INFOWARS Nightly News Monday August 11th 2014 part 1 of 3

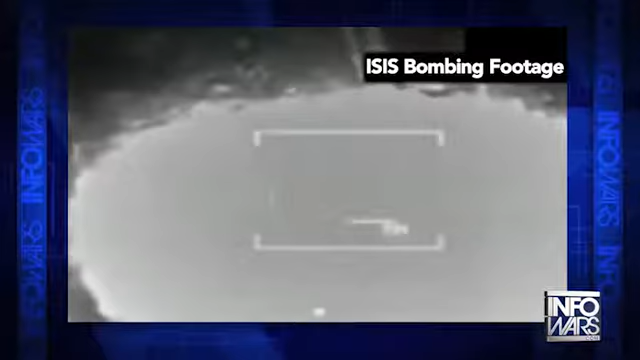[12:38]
has been bombing ISIS so far with different campaigns, three now. And the videos have been pretty shady, a bit fuzzy.
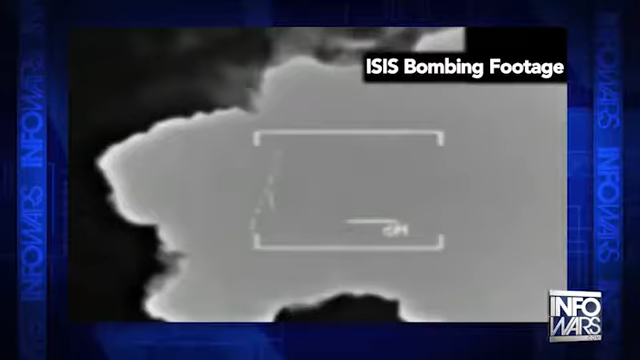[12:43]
It's almost like we're looking for Sasquatch in the middle of the night. It's just another facade.